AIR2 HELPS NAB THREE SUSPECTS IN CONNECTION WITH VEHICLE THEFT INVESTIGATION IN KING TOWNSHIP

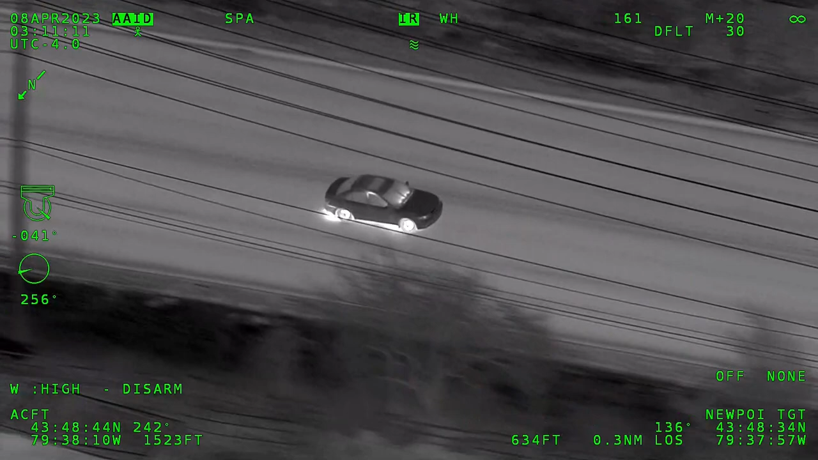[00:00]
1535. Yeah, I did light him up. He took off on me. Number two, curve lane there.
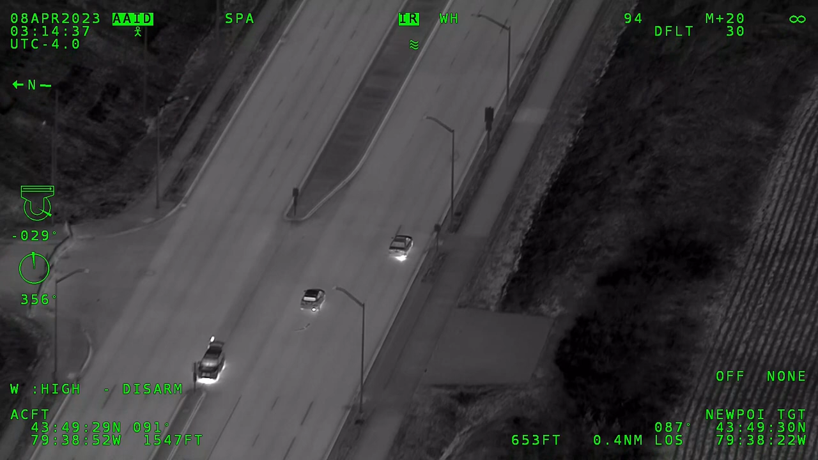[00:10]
Next drift to Floyd. I think they got all four tires.
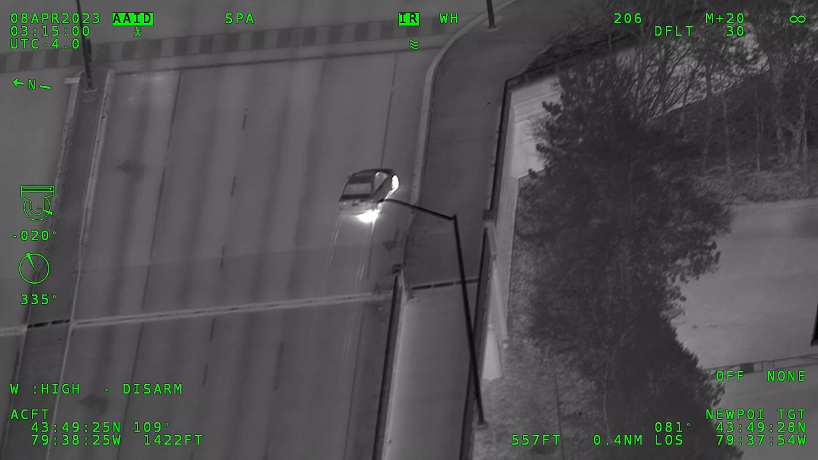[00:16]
Okay, vehicle is stationary. Prepare for a bailout.
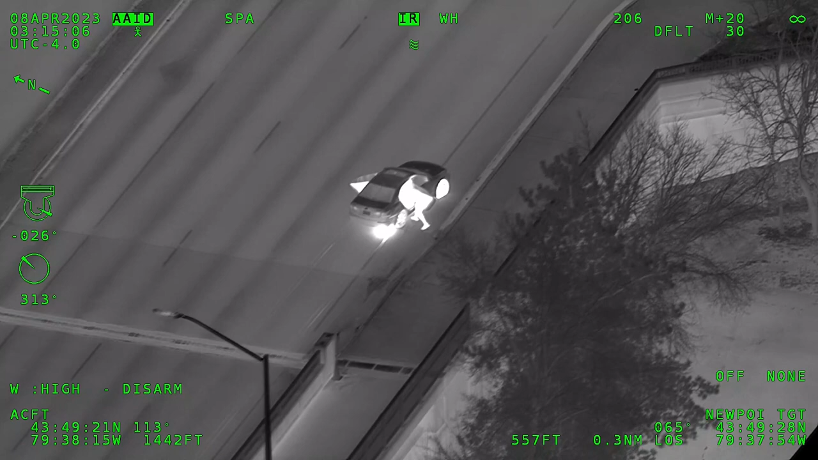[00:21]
Highway 27, one out passenger side, another two out driver side. Can we start getting units set up a perimeter? Okay, vehicle is out of play. Lights and sirens are a go.
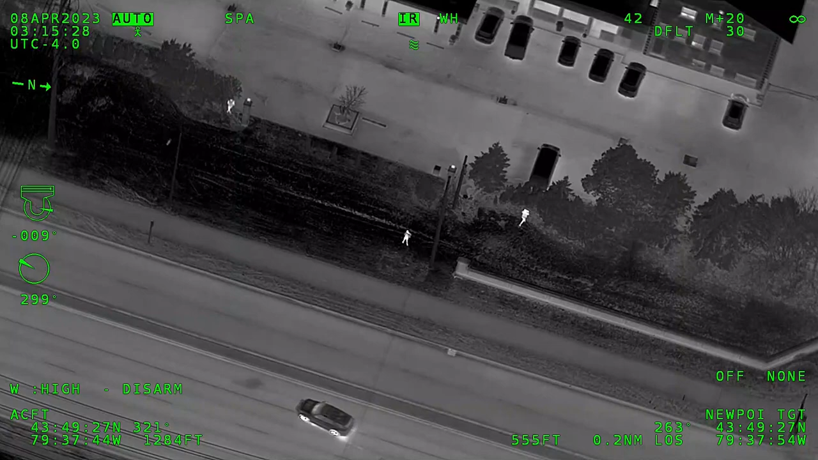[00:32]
They are running southbound 27 from Major Back.
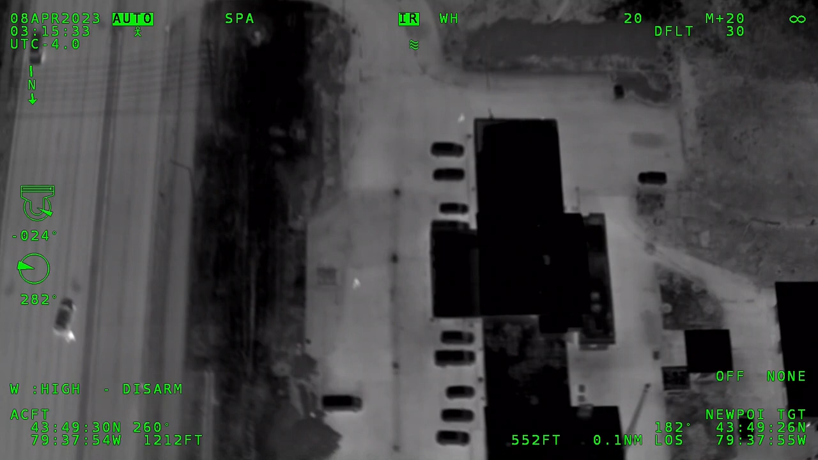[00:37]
If we can get units to start setting up perimeters before we work anybody to try and pick anybody off for an arrest.
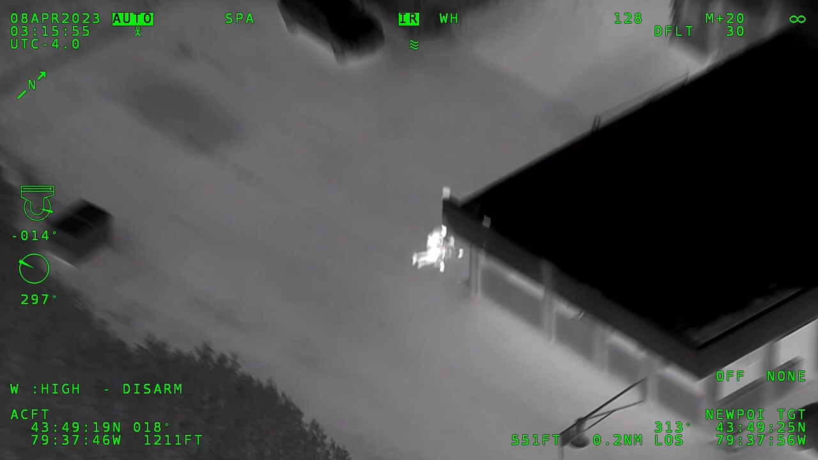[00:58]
So I got one getting into custody at the gas station.
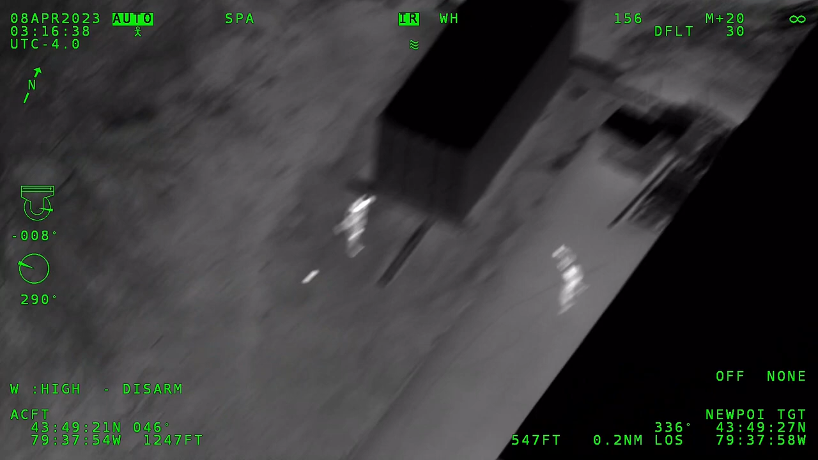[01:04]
Need for a perimeter. Okay, second party is being taken into custody behind the gas station.
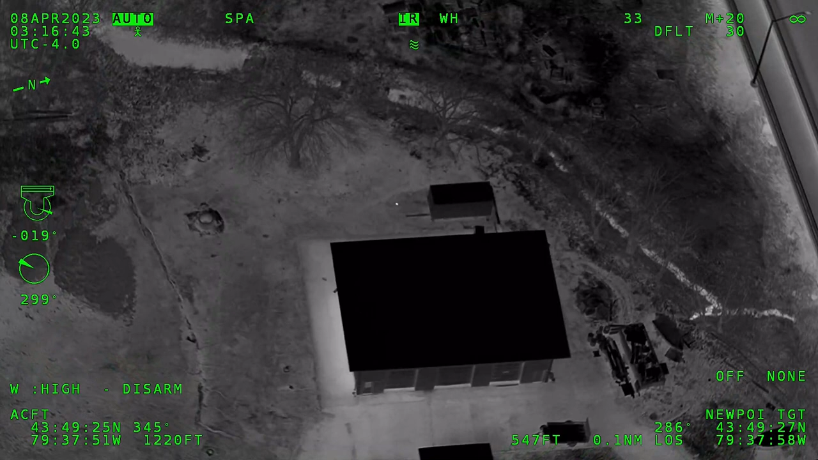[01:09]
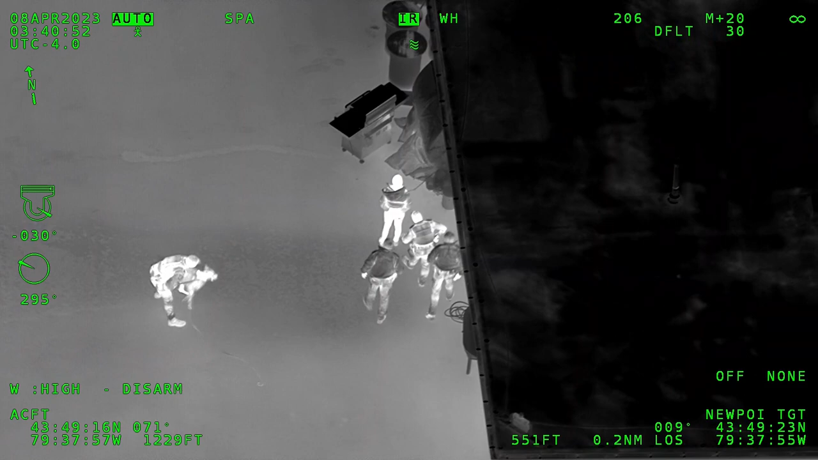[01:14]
Air 2, we have three, so there's one outstanding.
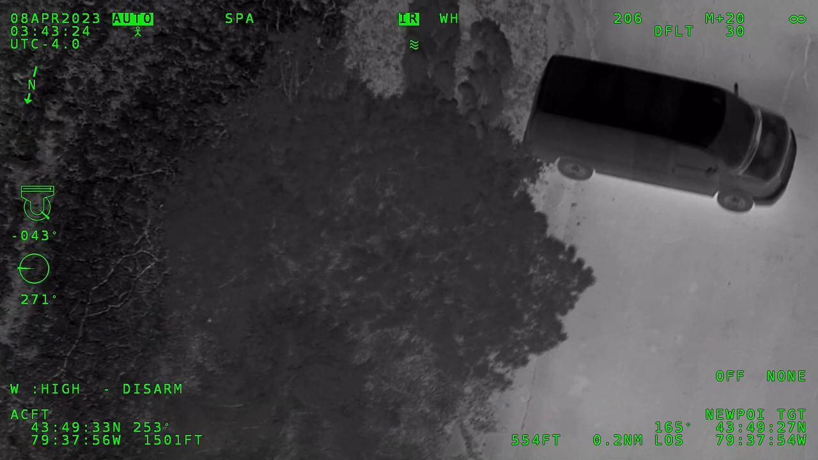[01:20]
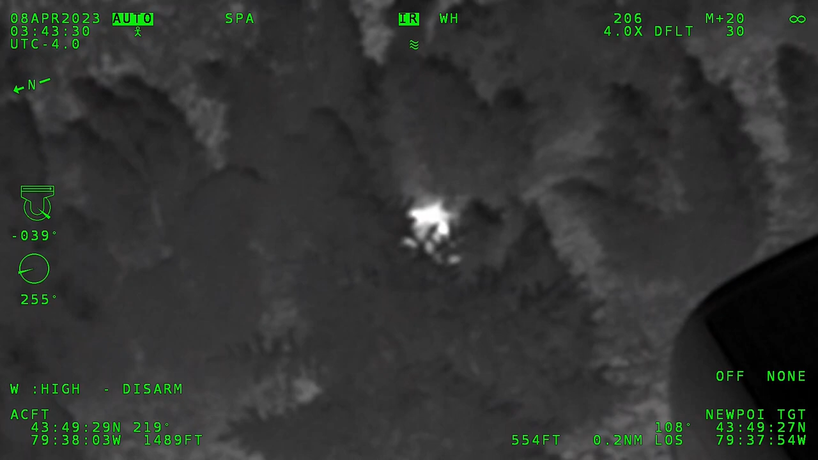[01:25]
And I think we may have, there's a heat anomaly back in the front of the motel. Alright, K-94 to Air 2.
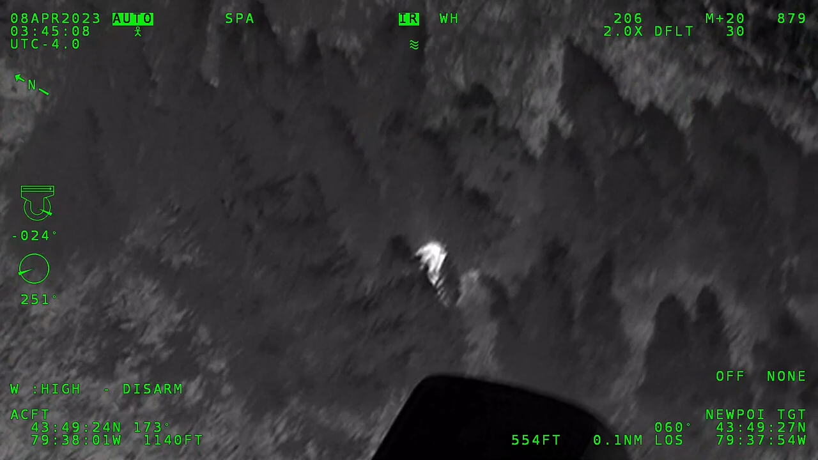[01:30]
I don't know if you see me, but I'm walking up to the hotel.
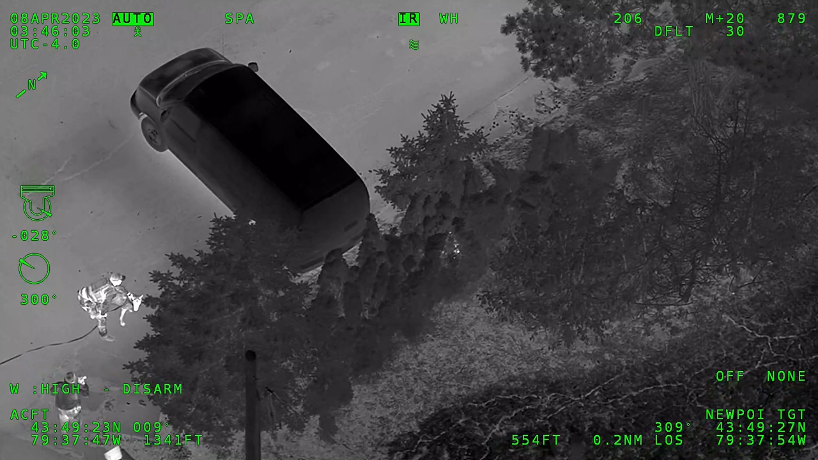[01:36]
Yeah, you're looking at the right spot. Just at the back corner of passenger side.
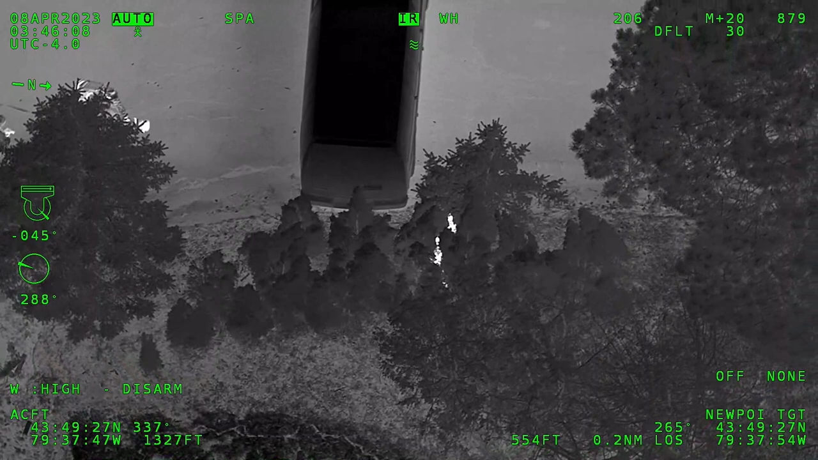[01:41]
K-47, mail giving up.
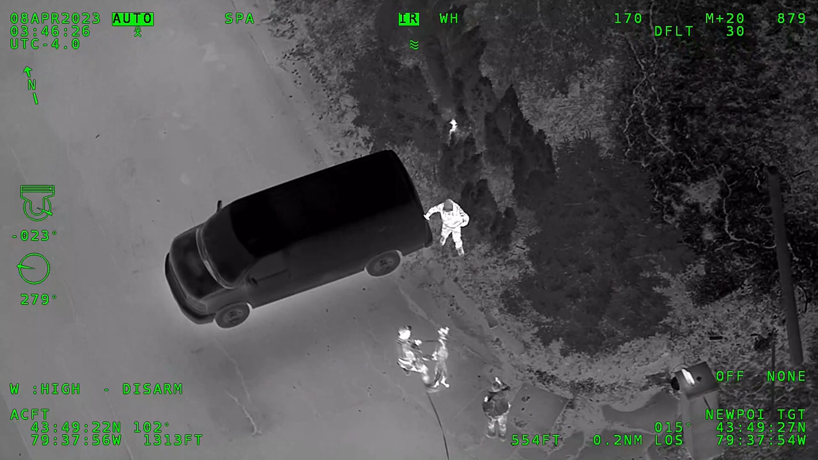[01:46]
10 for a mail, giving up. 10 for a mail, giving up. 346.